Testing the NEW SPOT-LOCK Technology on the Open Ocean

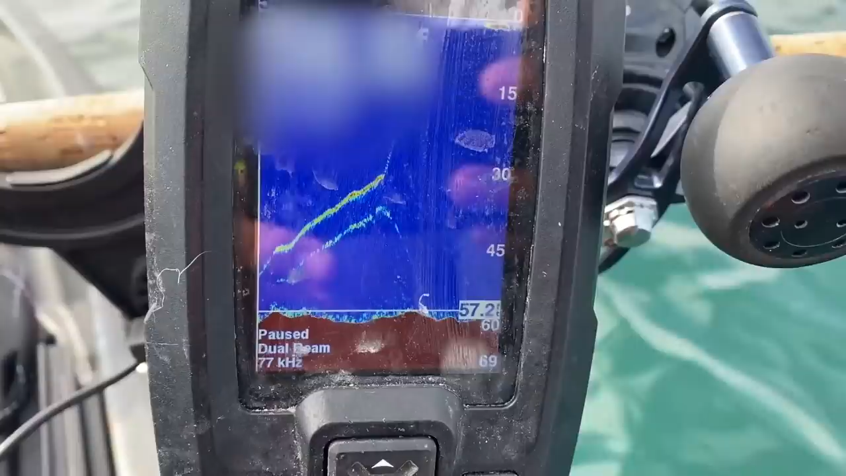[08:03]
Alright, you can see this. This is my line coming up. The weight and then that bottom thing is the fish. You can see my line coming up and then that's where it came off, right there in the middle.
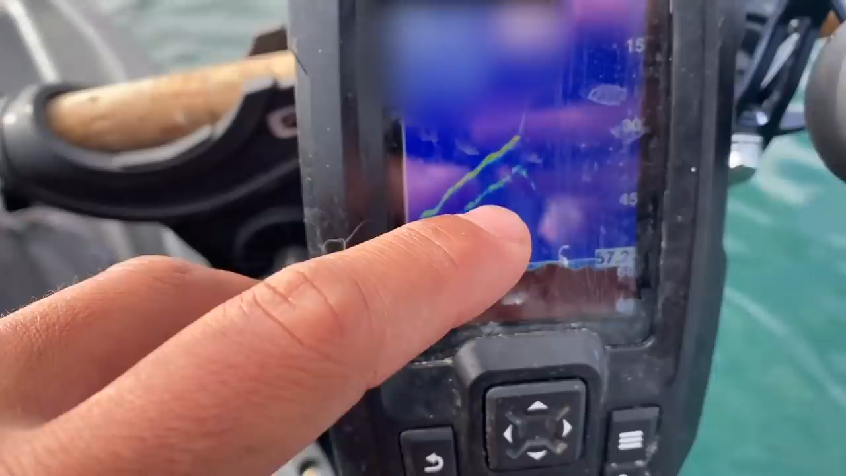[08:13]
Now you can see that fish swim back down to the bottom. Oh, man. Whatever that was.
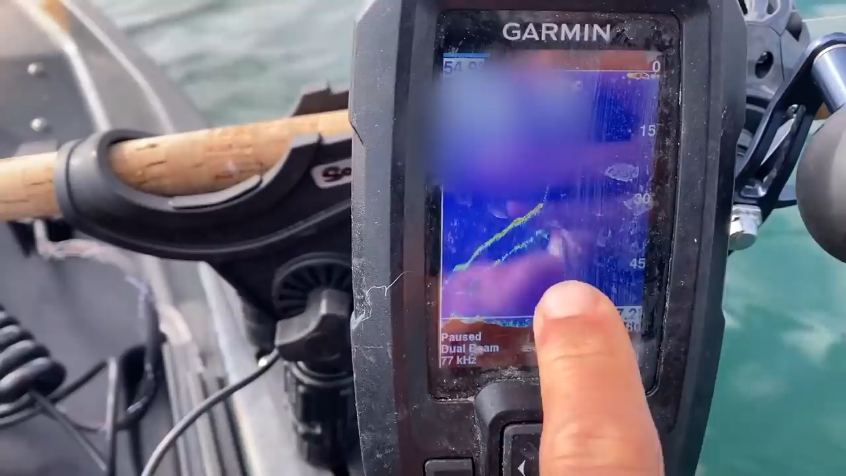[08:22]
That's what I wanted. Dang it. I don't know what it was. Alright, well, try again.